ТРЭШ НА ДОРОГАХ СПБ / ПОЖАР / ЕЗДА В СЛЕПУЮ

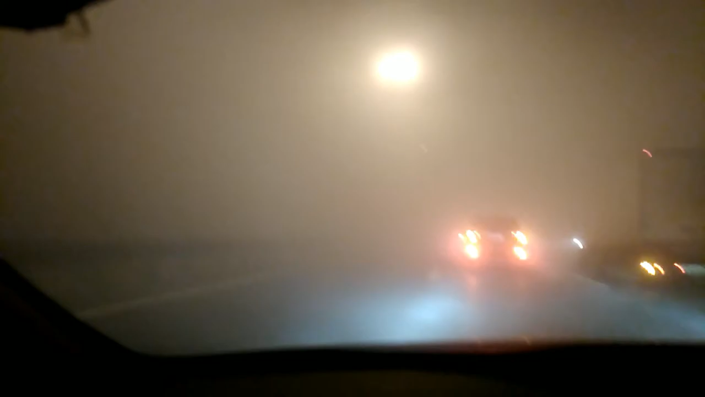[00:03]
Вот такой вот трэш на Каде в районе Колтушей. Ничего не видно. Судя по запаху, что-то горит. То ли помойка, то ли фиг его знает. Движемся со скоростью 10 км в час на аварийке.